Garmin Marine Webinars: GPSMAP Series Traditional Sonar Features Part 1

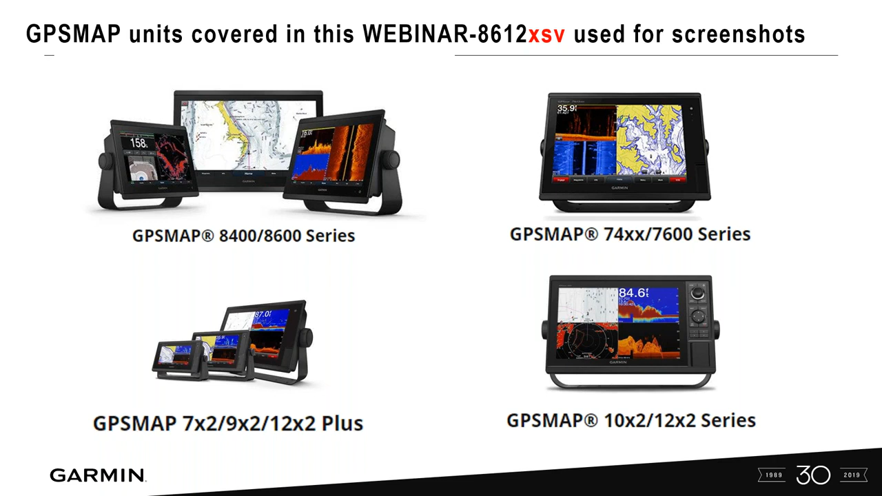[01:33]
As always, remember, Garmin is an easy unit to use and straight out of the box, all of the auto settings is really what you want to start with. But this allows you to customize your sonar to maybe be able to see the bottom a little better, target, separate those fish a little better. So let's take a look and see how we can do that. What do I mean first off by traditional sonar? This is traditional sonar here. So it's that it's that color palette that you're kind of used to here. You've got the water column, the bottom here, and then fish in this instance here are shown as arches or chevrons.
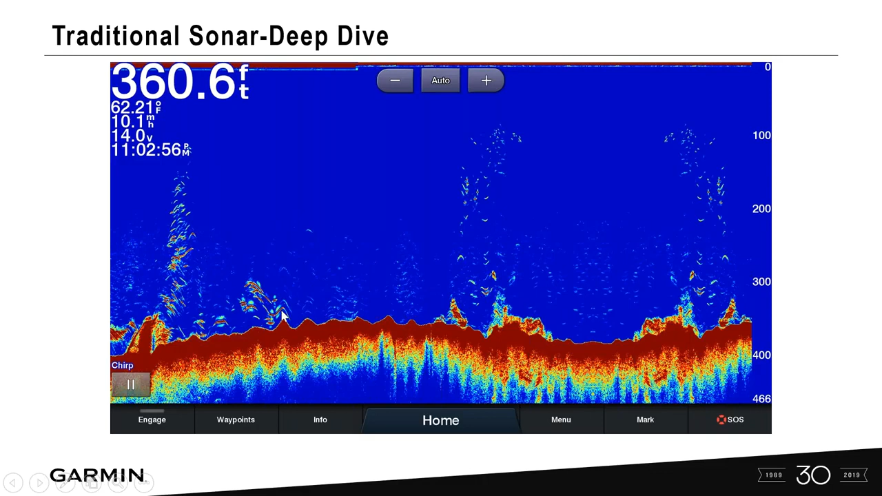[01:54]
On screen: depth 360.6 ft, water 62.21°F
So we're going to dive into this and take a look at how we can customize these settings. I wanted to break this into two parts.
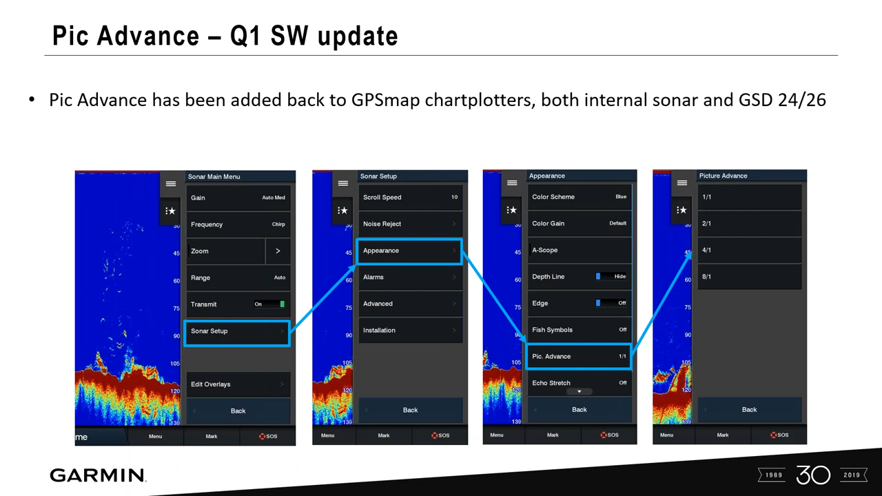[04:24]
Picture Advanced, and I'll dig deeper into what those picture advances mean there from the 1-1 all the way to the 8-1 in part two. So sonar overlay.
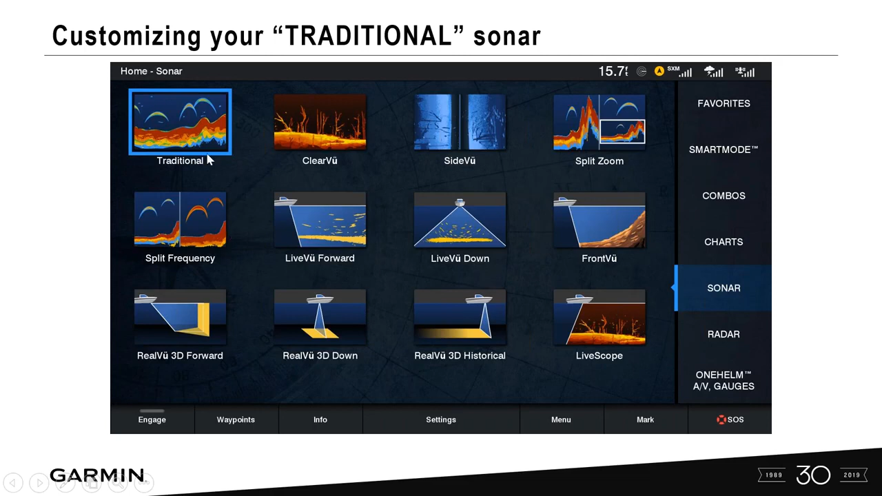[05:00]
So I'm on my homepage, okay? And over here I selected sonar and then we're going to go into traditional sonar. So you select sonar, select traditional sonar, and now we're on our traditional 2D sonar page. Very popular, very common for most people to know and understand. People always ask me, how do I get rid of this or how do I customize that? Let's take a look and see. So if we go in
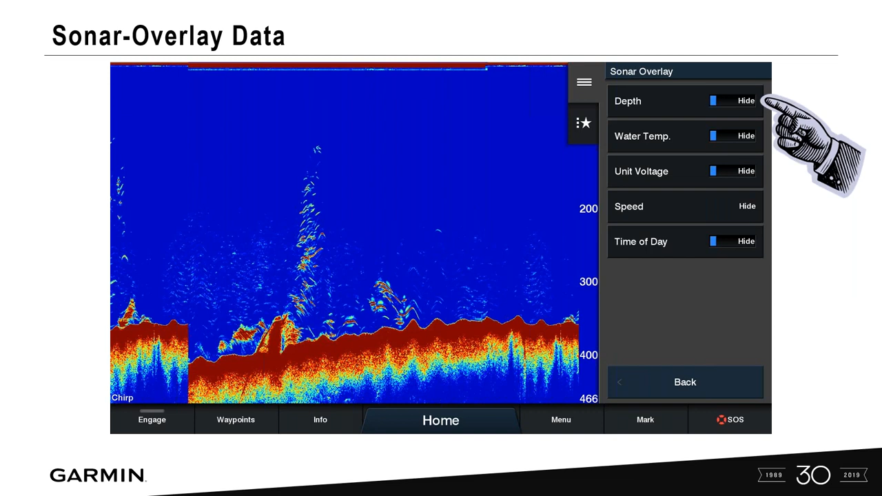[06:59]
And we'll talk about how to do that later on in the next few steps. So we hit all the data and now we have a full sonar page here. Okay, so we've got our water column, our bottom, we show fish arches or chevrons, we've got hard structure on the bottom. So and then remember, sonar screens advance from right to left.
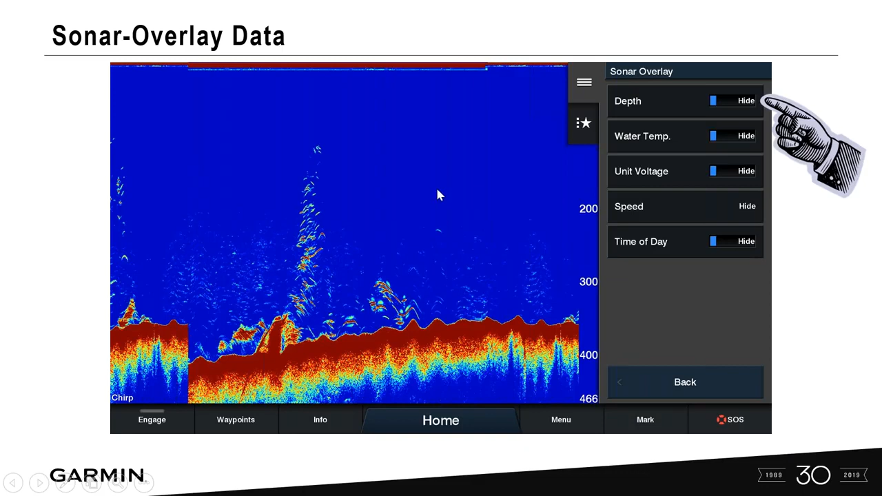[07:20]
Okay, so really all this information that you're seeing here is right off your transom or wherever that transducers mounted and then back. Okay.
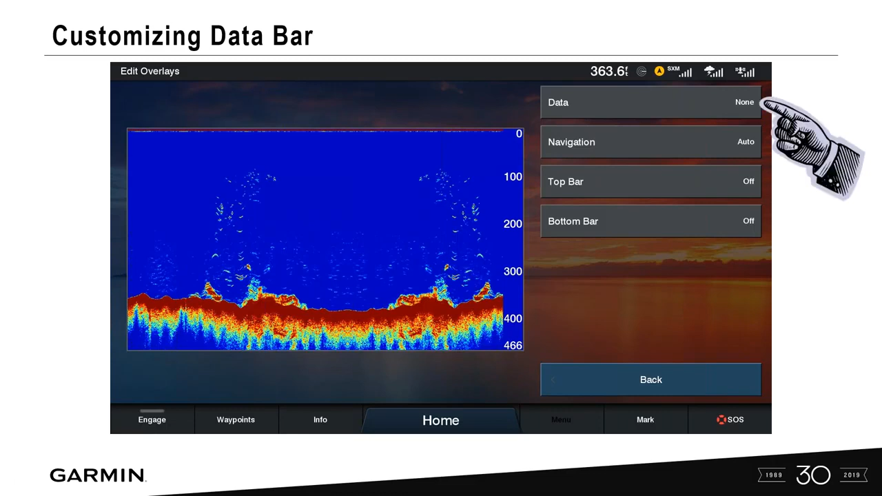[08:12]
you're going to see the data is actually set to sidebar. Okay, as of right now, in this example, I turned everything off to show you how we can customize it. So let's go into data. And then let's go in and see our options. This is just pertaining to our sonar screen.
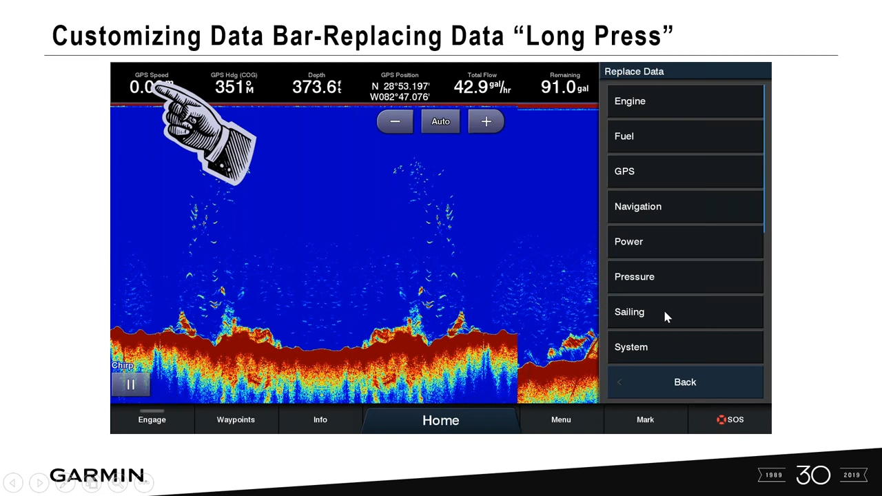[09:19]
So if you're not connected to any of our sailing instrumentation, you're not going to see that data in that data bar box. It'll just be empty. So let's go in here and we're going to select system because of what I want to do here is actually change that speed to time of day.
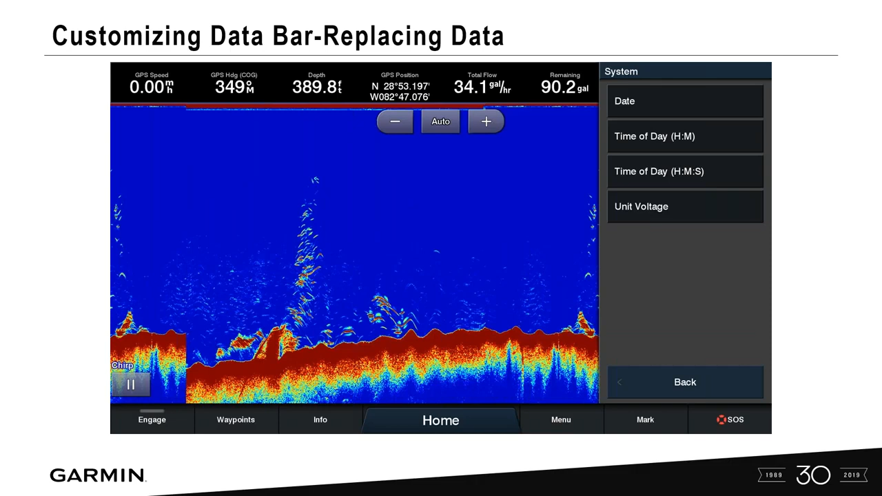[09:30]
So maybe I'm fishing a tournament and I want to make sure I see that time of day up there. And then I can go ahead and make and replace that data. And so you can do this on any one of the data bar boxes to customize that. So simple and easy customization of your data bar.
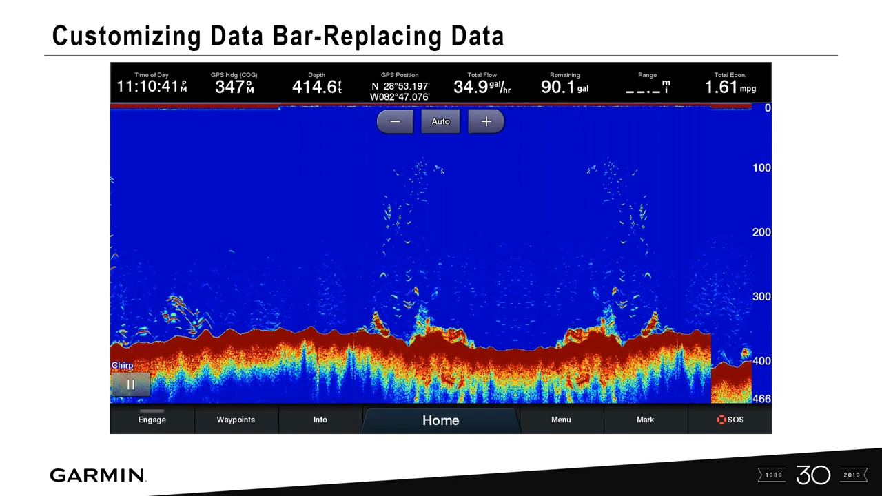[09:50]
On screen: depth 414.6 ft
I like the data bar on the top a lot of times. And that's why I did that in this particular example. So time of day is now selected.